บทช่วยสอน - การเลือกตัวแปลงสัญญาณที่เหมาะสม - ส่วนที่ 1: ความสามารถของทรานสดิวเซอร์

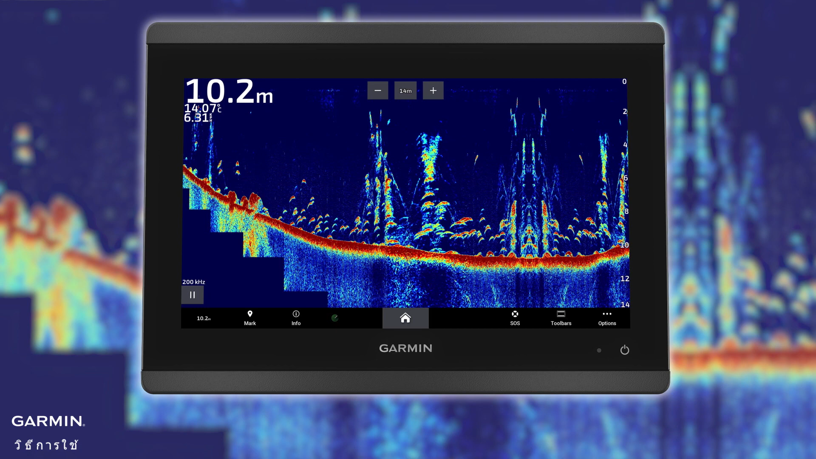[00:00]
On screen: depth 10.2 m
traditional sonar chirp sonar clear view and side view sonar
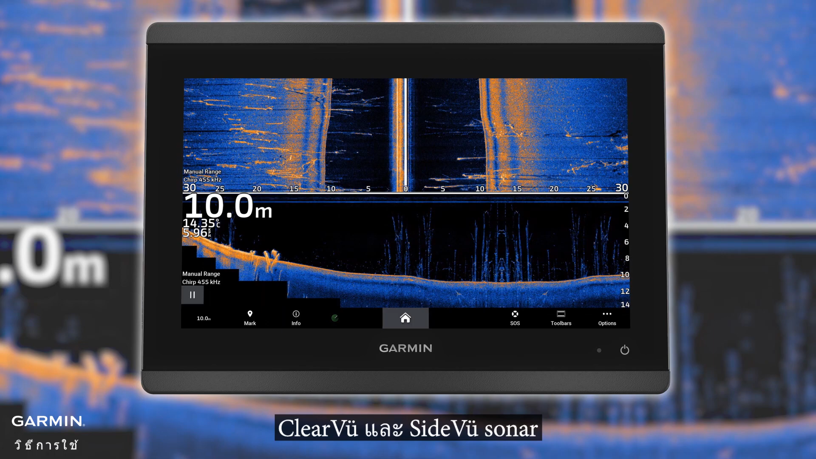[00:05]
On screen: depth 10.0 m
panoptics life scope sonar in this video we will introduce their capabilities and differences
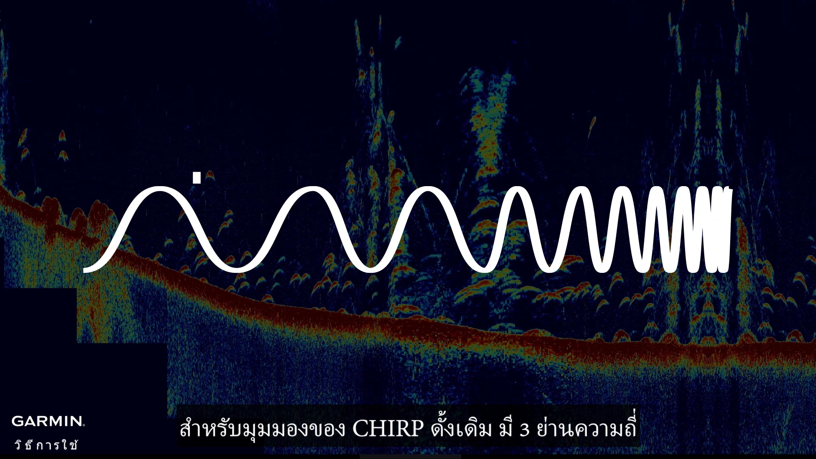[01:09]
for chirp traditional view there are three frequency bands low is for deep water about 28 to 65 kilohertz
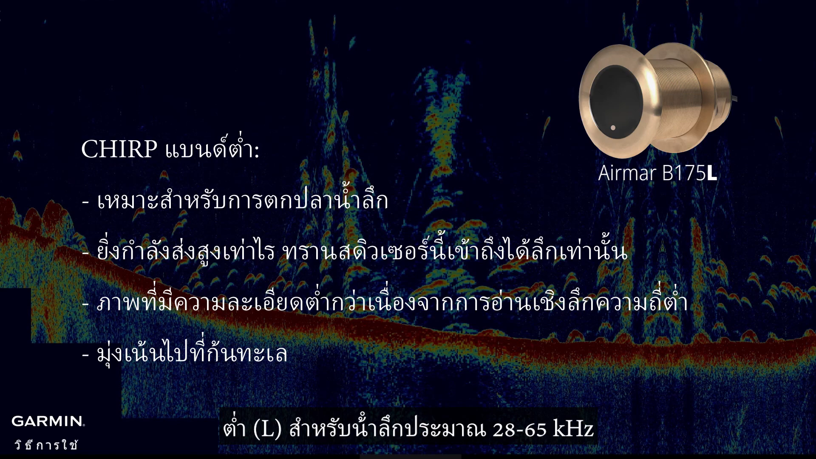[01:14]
medium is for most anglers about 85 to
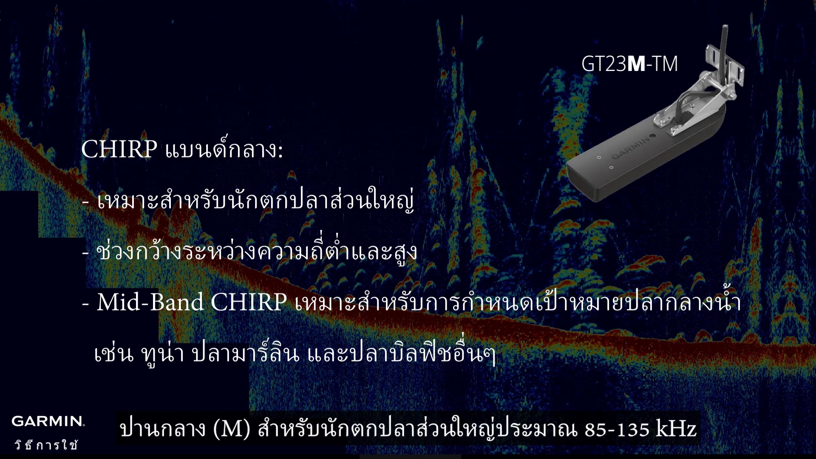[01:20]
135 kilohertz high is for shallow water fishing about 130 to 210 kilohertz high wide
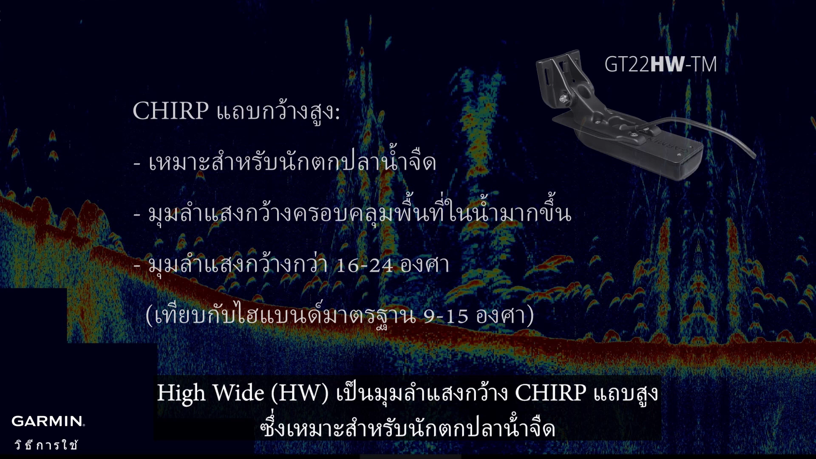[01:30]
is the wide beam angle high band chirp which is great for freshwater anglers chirp clear view and side view sonar compared
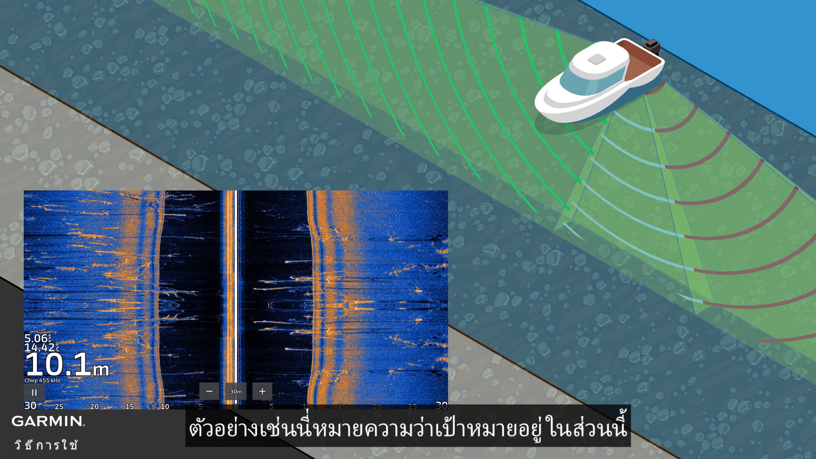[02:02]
On screen: depth 10.1 m
for example this means the target is in this section and if the
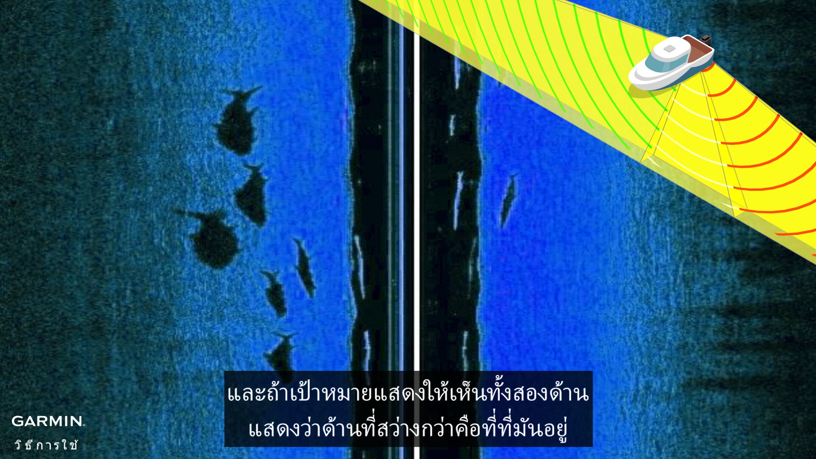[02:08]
target shows on both sides then the brighter one is where it is it is in this section
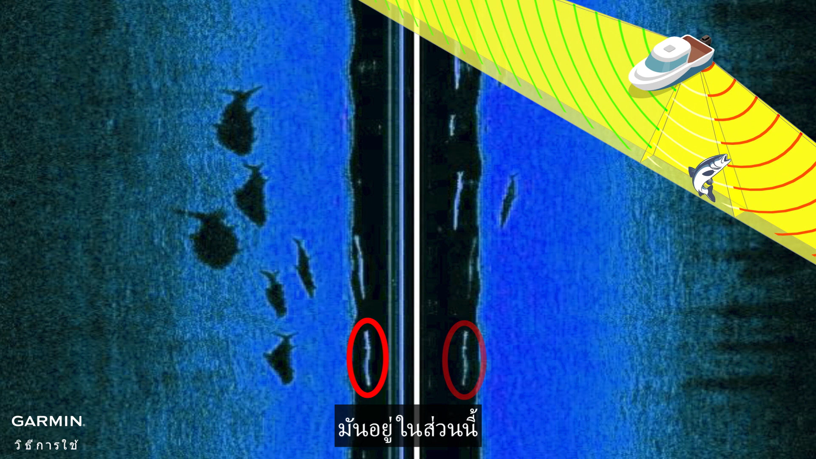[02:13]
certain transducers include uhd scanning sonar which provides clearer and more precise clear view and side view images at higher frequencies
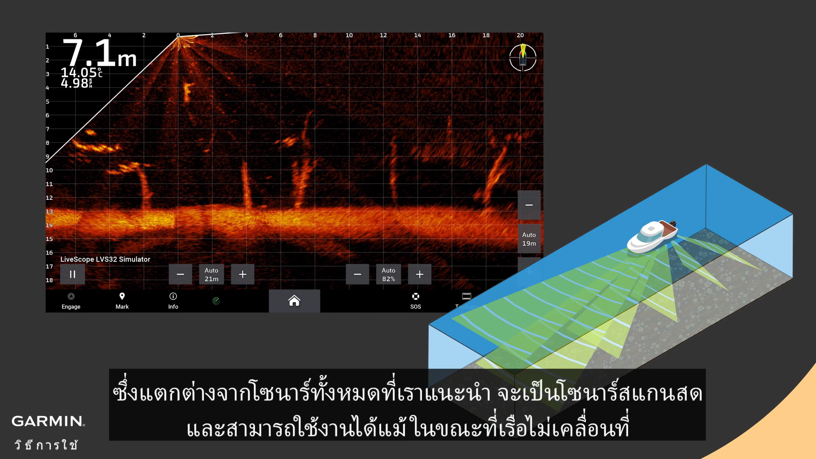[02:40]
On screen: depth 7.1 m
even when the vessel is not moving you can see structure bait and how
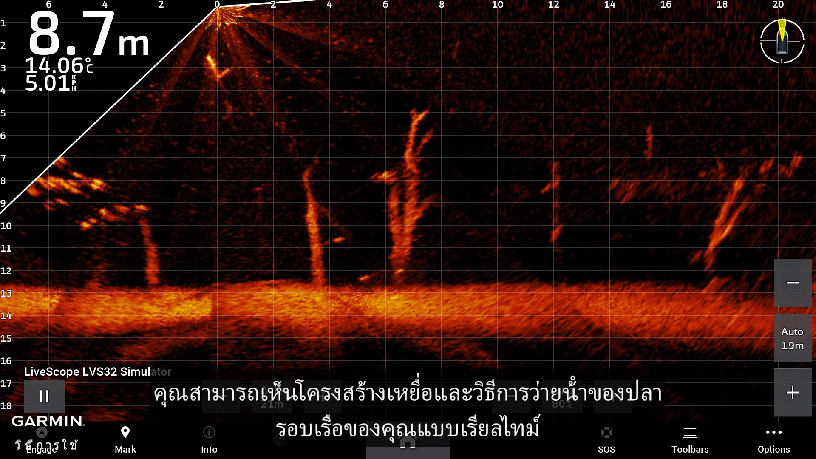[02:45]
On screen: depth 8.7 m, water 14.06°C
fish swimming around your boat in real time with the 20 degree narrow forward beam
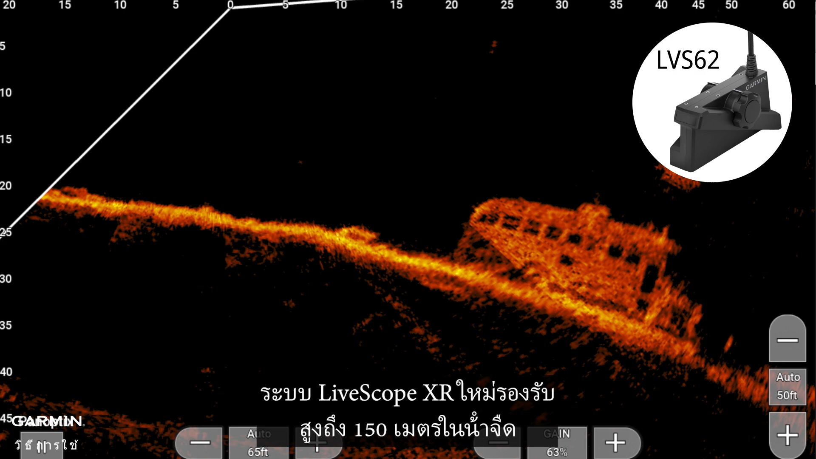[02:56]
up to 150 meters in freshwater and up to 100 meters in saltwater
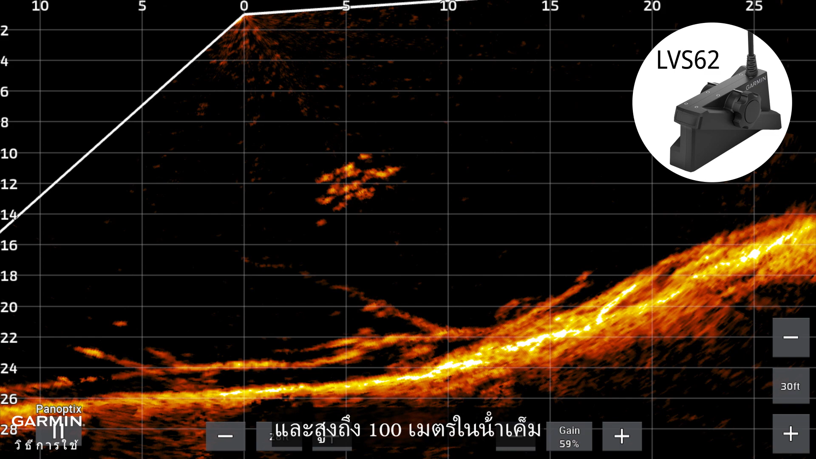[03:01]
there are three life scope modes life scope forward shows a forward-facing
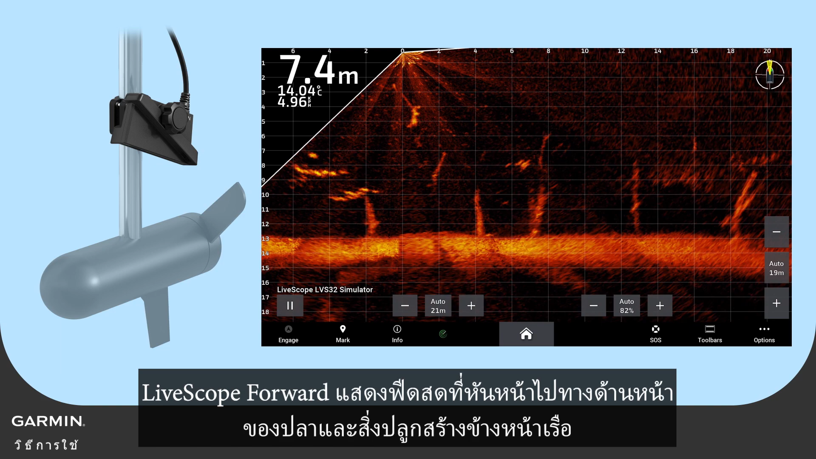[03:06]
On screen: depth 7.4 m
life feed of fish and structures ahead of the vessel life scope down shows a light feed of what is below the vessel
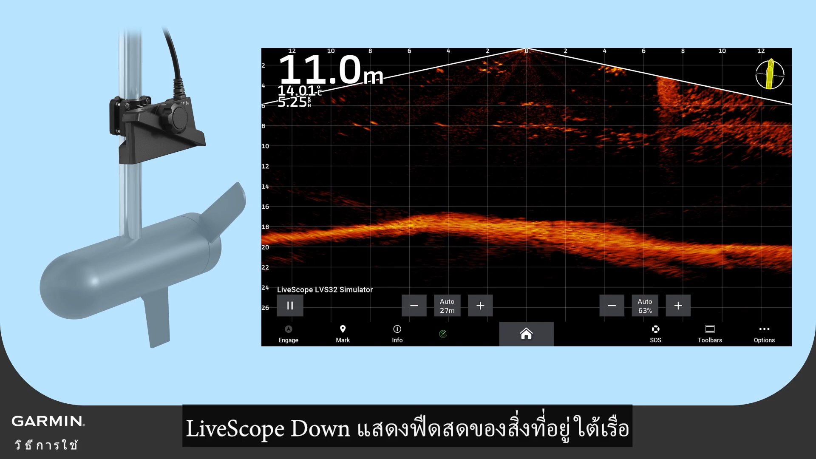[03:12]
On screen: depth 11.0 m
life scope perspective mode shows a downward facing display
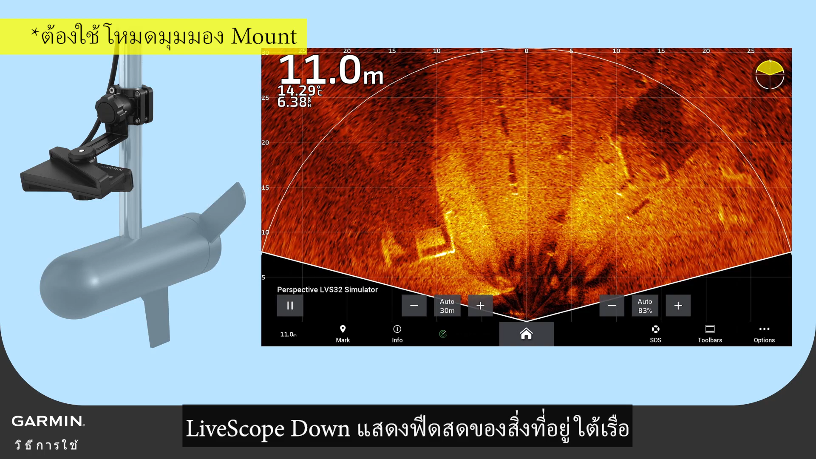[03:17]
On screen: depth 11.0 m
ahead of and around the vessel up to 50 feet deep and that's the